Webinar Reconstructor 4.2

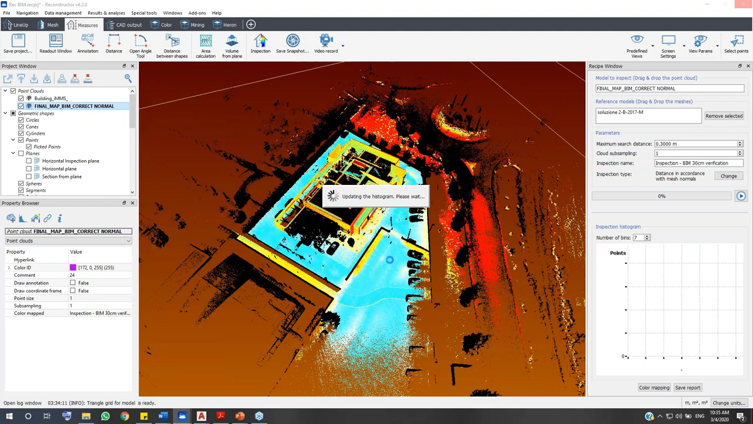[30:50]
And as you can see here in the video view that all the point cloud has been colorized.
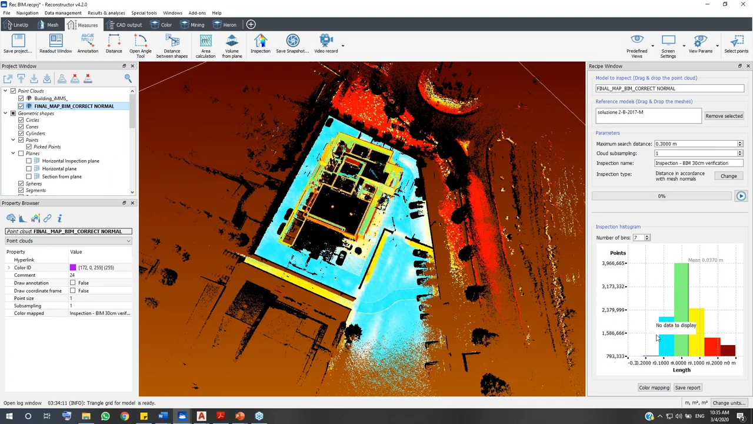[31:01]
And please follow my mouse on the bottom right. As you can see here, all the points with the light blue will fall in the range of 10 centimeters from 10 centimeters of distance from the point to the beam model. And the point with the light green here, they are represented represented to all the parts of the S-built model that has been installed correctly with the design model, a beam.
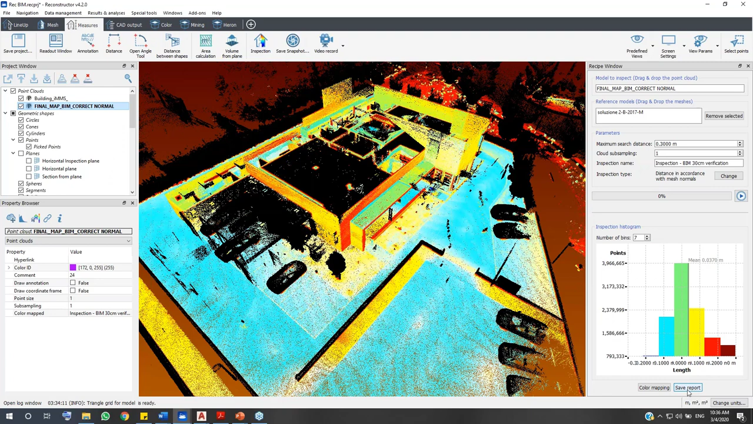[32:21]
And you can see here, and you can also export the report in the PDF format by clicking here on the button right in my mouse. In here, button right. And that's about the inspection tools as used as designed. and now I will move to the next step in the workflow to create an auto folder.
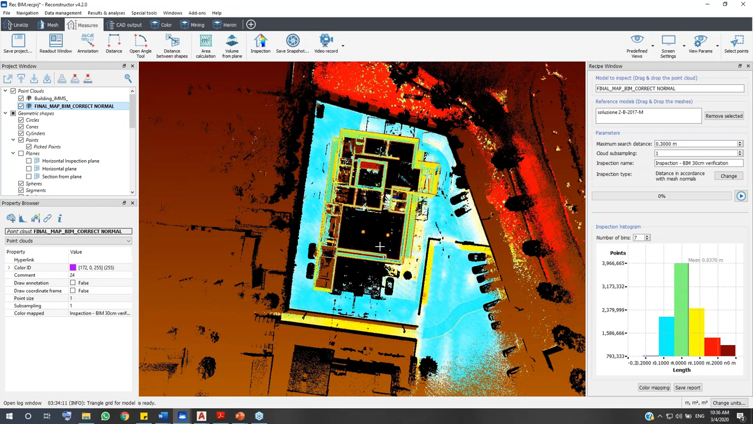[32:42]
We go to cat output and create an auto folder here.
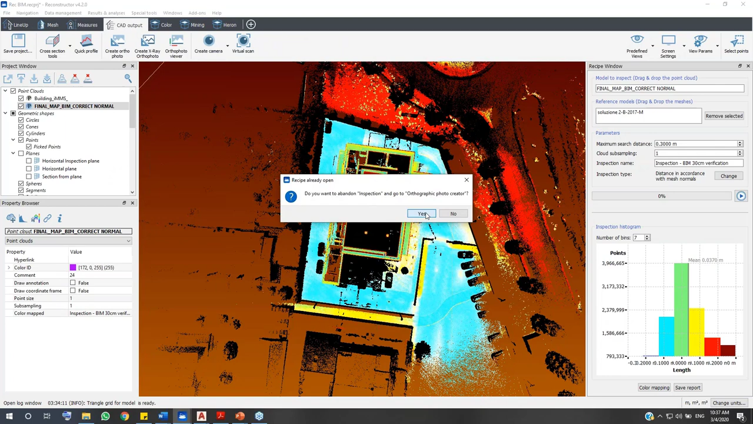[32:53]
Okay and click on this point to create new and quick selection to select the area that you want to
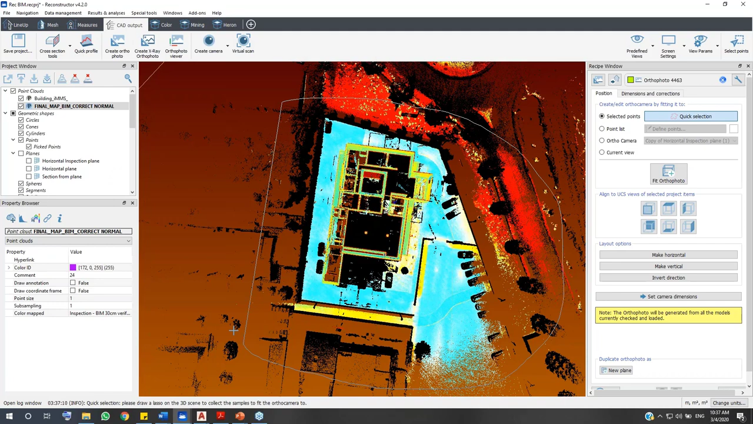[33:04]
generate an auto photo. And the software will automatically generate an auto camera which fits your model and you also can change the parameters of the auto camera here.
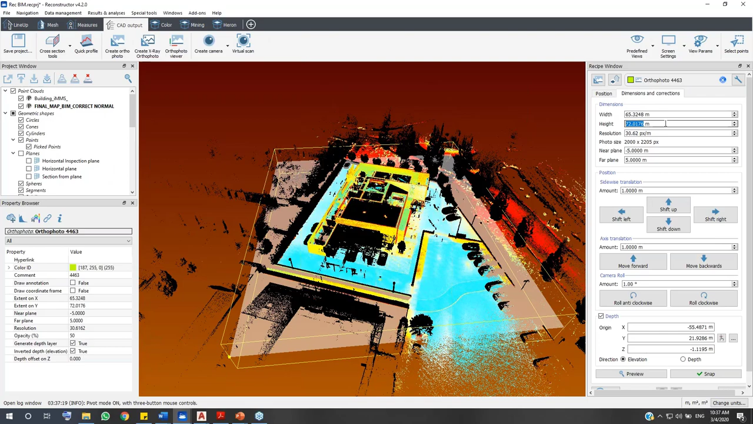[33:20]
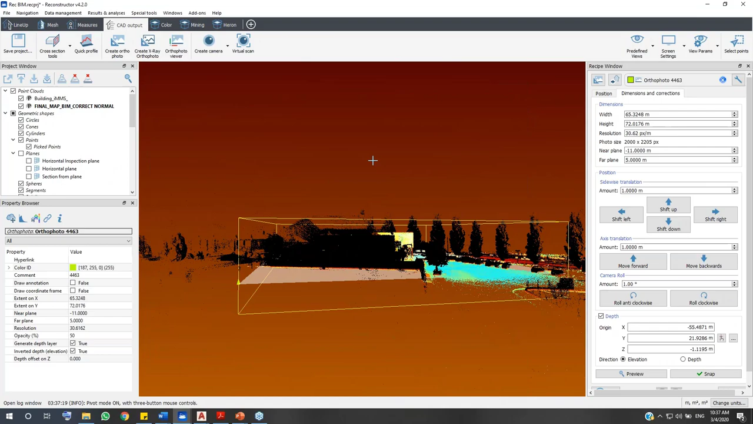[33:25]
Okay now it's good to go and preview snap to extract the auto photo. And opening viewer.
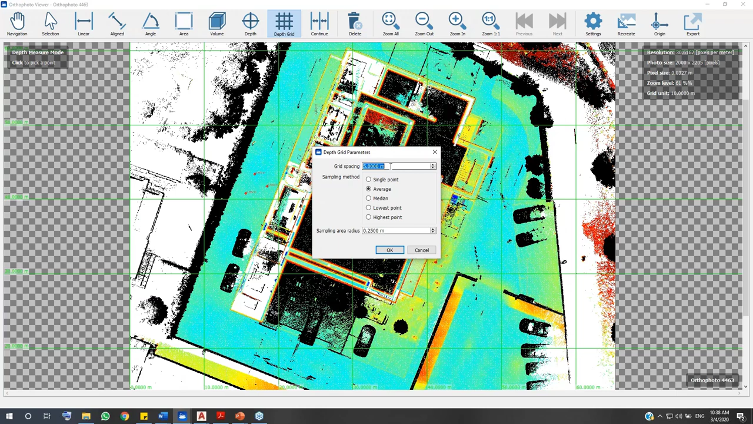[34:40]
and you just need to decide what is the spacing of the grid. I'll put here find method and there are some options for sampling method to pick the points.
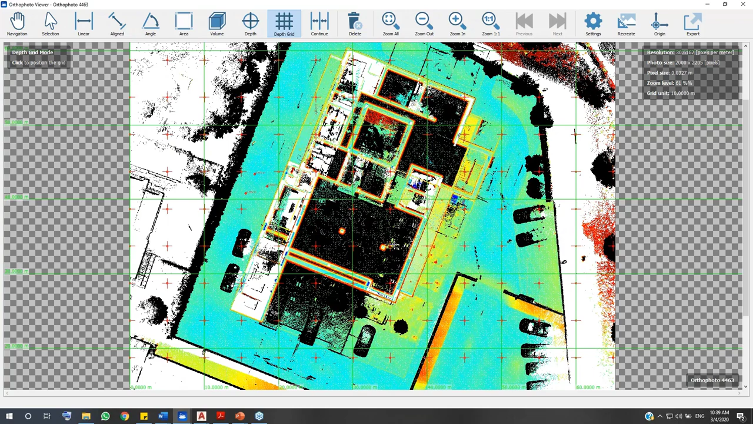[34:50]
and say okay to pick the depth grid. As you can see here we have the depth of points from the grid. And so now from Reconstructor 4.2 that you can have both quantitative and qualitative view of the result of inspection data. We have color mappings and also we have the value of the depth of points inside this auto photo.
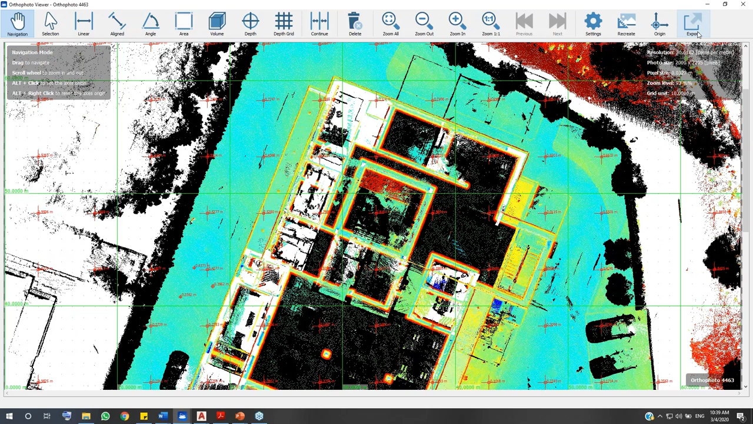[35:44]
this image and with the AutoCAD script you can import this result directly to AutoCAD and you don't need to scale the image into the global coordinator in AutoCAD because this image is already scaled with the real dimension. So let me close this one.
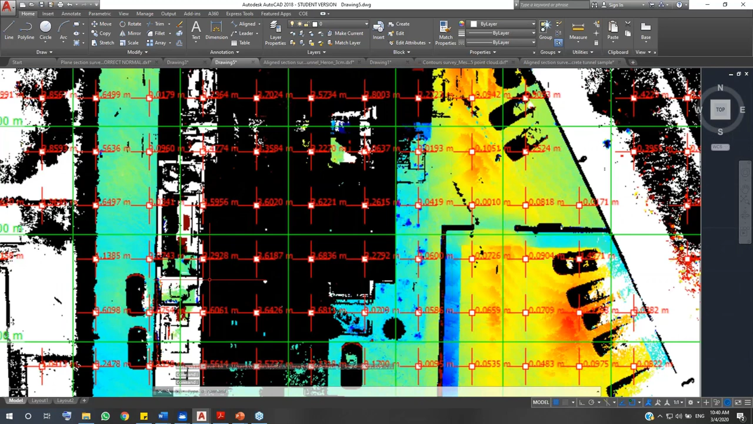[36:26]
Colors and the depth value points.
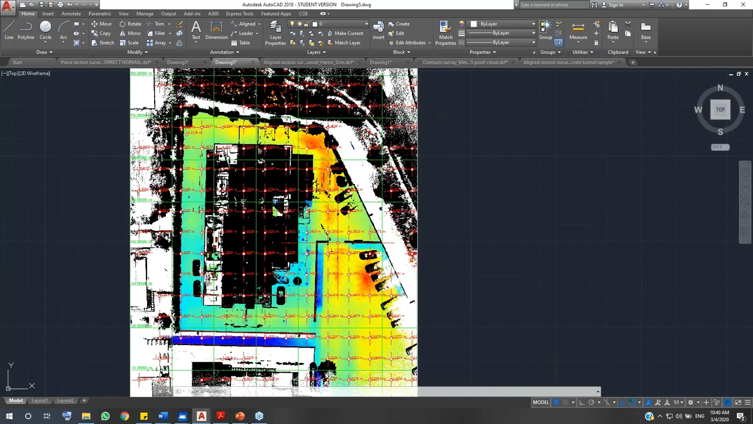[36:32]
So let me close this one and let me move back to the presentation.
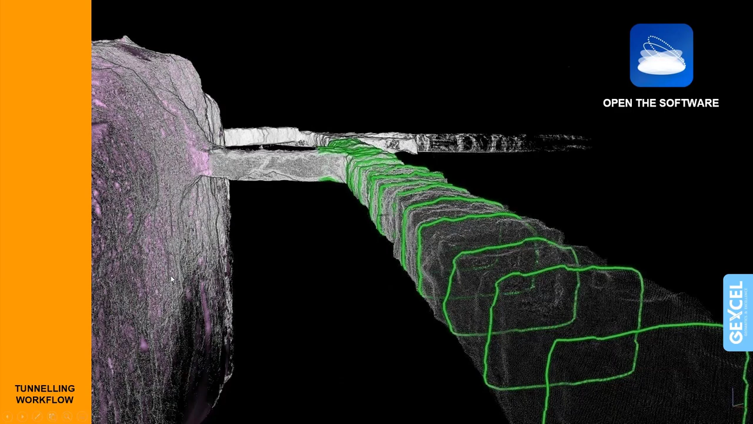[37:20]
The next workflow is for tunneling. And with this workflow you have your standard data of your tunnel and you can in Reconstructor 4.2 you can extract your cross-section of your tunnel by the Newton's tunnel cross-section and then from each section you can calculate the area of the section and you can also